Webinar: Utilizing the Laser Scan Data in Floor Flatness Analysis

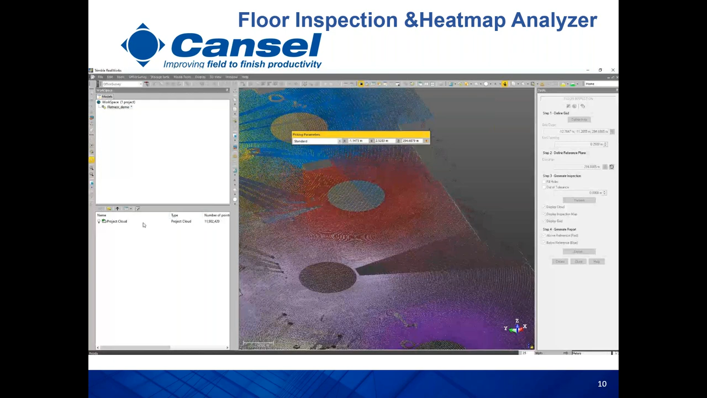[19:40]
Regarding the reference elevation of the best fit plane, you have different options here. If you have any point in mind, like a benchmark, either you go and select this point from, you know, the 3D data.
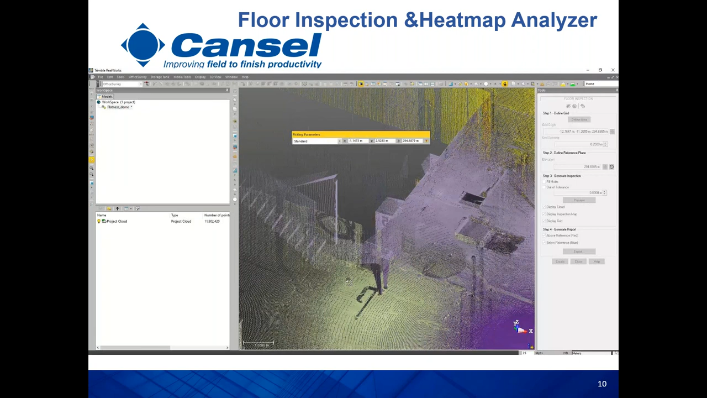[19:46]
For example, if you have a stairway, you know, elevator entrance or any other benchmark, you can do it.
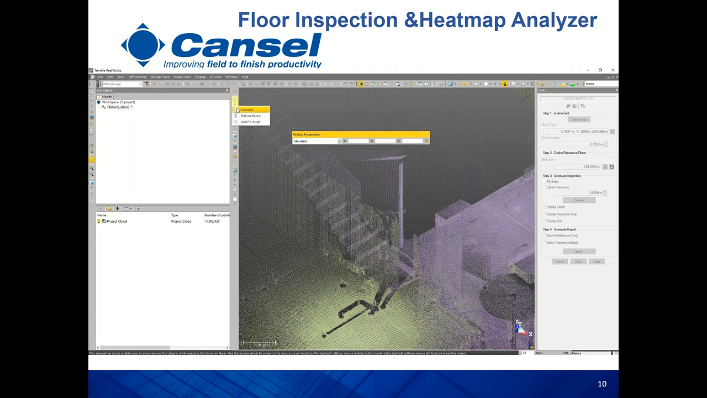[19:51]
If it's hard to see it in the point cloud, you still can jump back into the station view and pick this point. So, you can just get the elevation of this point.
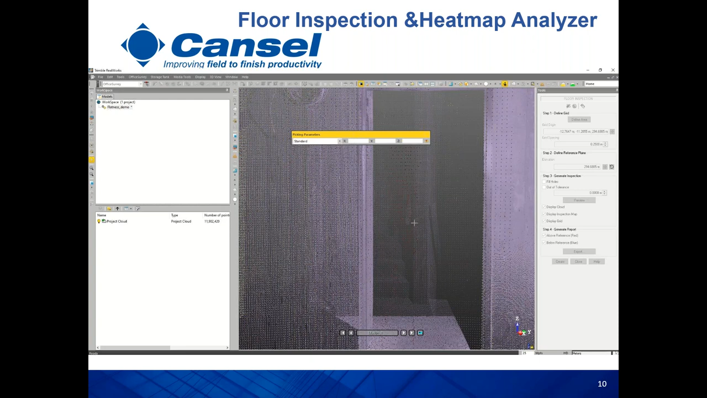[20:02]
And then after that, you use it for, you know, elevation of the reference plane.
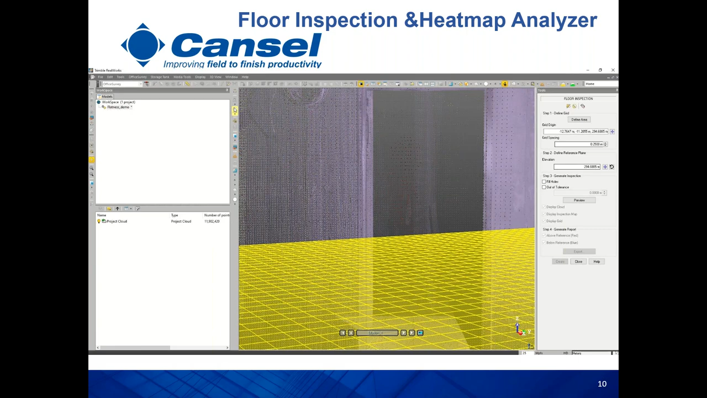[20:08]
If the user doesn't have any point in mind, the software has a tool to just automatically get the average point and the average elevation. And use it to, to place the reference plane. The other thing here, if you feel you still have some holes in the data software, it can help you to do interpolation and fill in these gaps. Out of thorns, if you are a general contractor and you still have another floor contractor and didn't need to split, you know, the, you know, the deviation between.
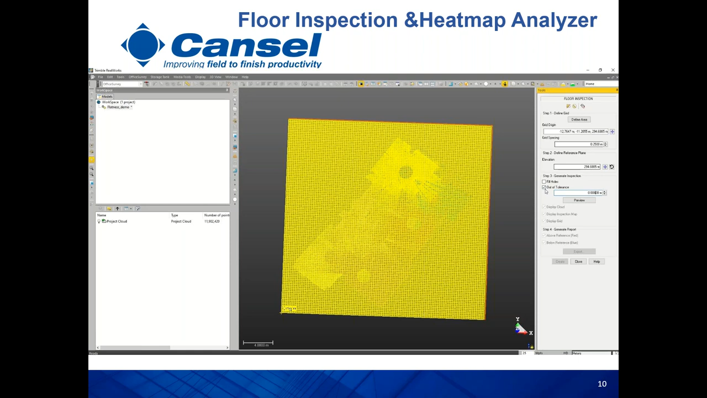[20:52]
So you can maybe set another threshold, like three miles, six miles. So you can get the data or the volume of cut or fill. That's like more for point, more than six miles deviation from the reference. Once you are happy, you just create the heat, the heat map. And this is the final result in, for using the floor flatness analysis. And you can see that we have areas above the reference plane highlighted in red and blue represent, you know,
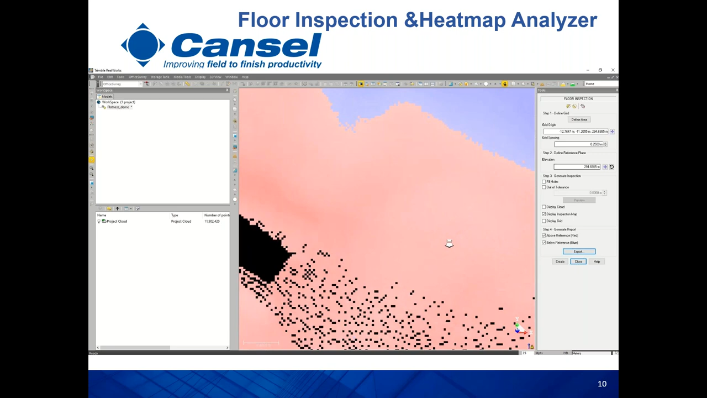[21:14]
the, the pixels or the areas or the grids where you have the points or the average points or below the reference. You can also display the cloud, you can display the grid, you can display the inspection, an inspection map to see the result.
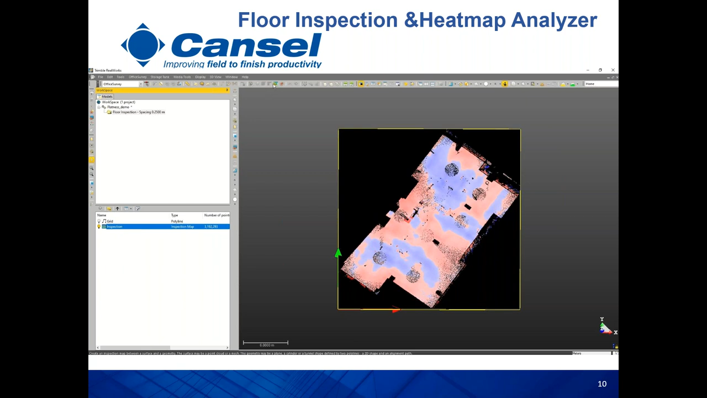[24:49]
And you can see here, uh, that we have another tool called the inspection map analyzer tool, where you can take this heat map and create multiple, uh, deliverables from, uh, from it.
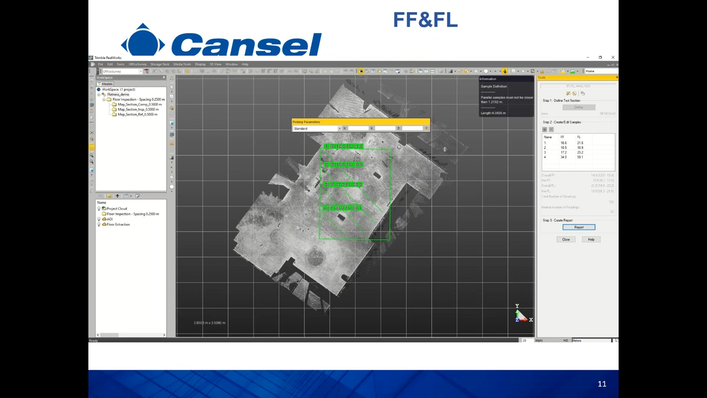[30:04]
And, um, you see here on the right corner that we need to have at least six to two, uh, samples. This is like the minimum, uh, requirement according to the area size. So once you, uh, pass, you know, this number, uh, you can easily create the reports. You can easily start to add, uh, you know, any number of samples, uh, you have. So I'm just going to go through this very quickly.
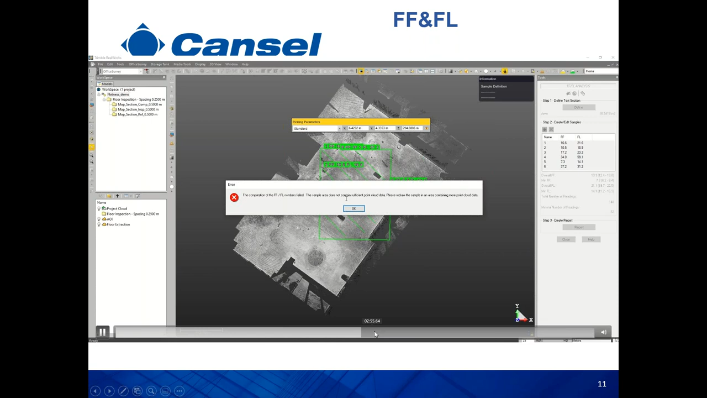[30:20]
And if you did any mistake that, uh, the sample line went through like, uh, uh, a void or a column. Uh, the software is going to also show you like a warning message. This, uh, this line doesn't, uh, doesn't fit the standards.
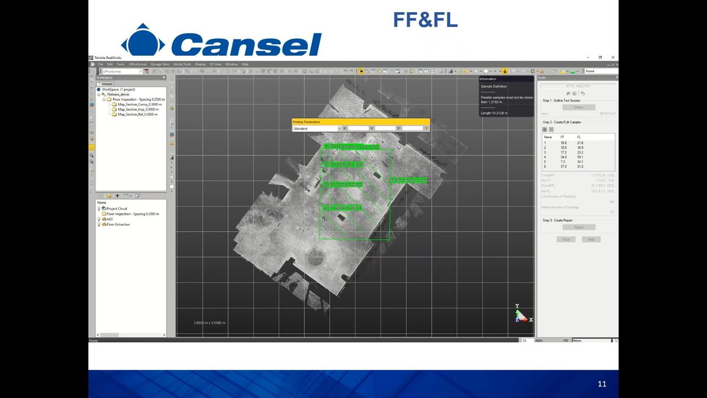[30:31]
So the user can easily go to either shifted left to the right to, uh, just pass this, uh, this problem. So once you are happy, um, uh, with the result, you can also double check how many samples you got. If you don't like one of them, you can select it, uh, deleted, shifted left or, uh, or right. And then after that, once you are happy with the number of samples you have, uh, you can easily go and create, uh, the report.
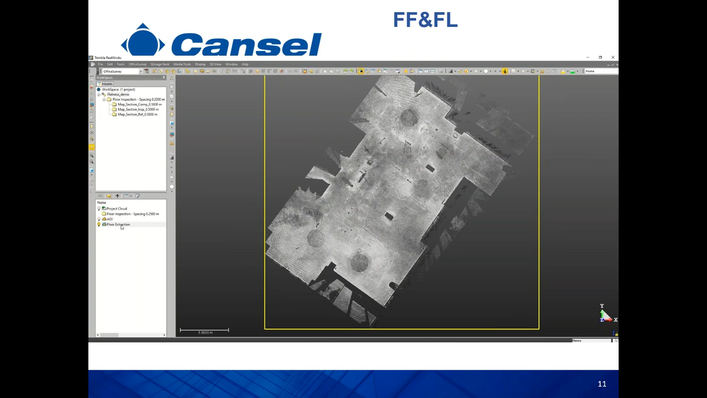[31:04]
So, uh, um, so the idea here, uh, the report here will consist of,
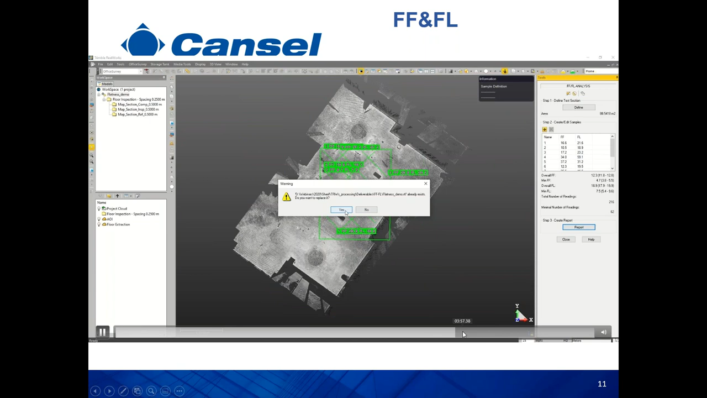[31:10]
uh, you need also to enter your, uh, thresholds. According to the project specs for FF, like the average and, uh, the minimum ones we, uh, we have here.
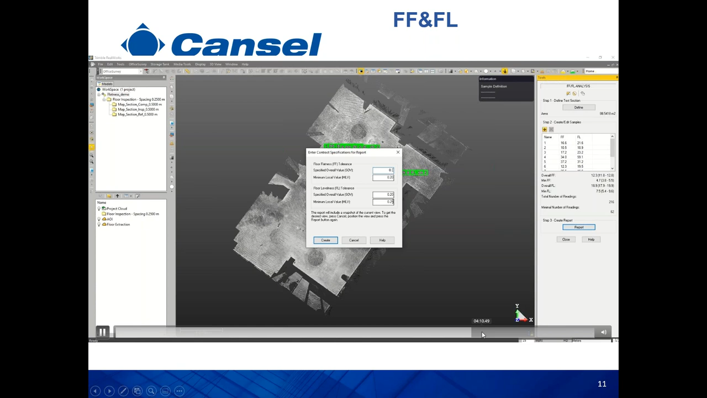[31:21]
And once you are done with this, the software is going to create the report automatically for you.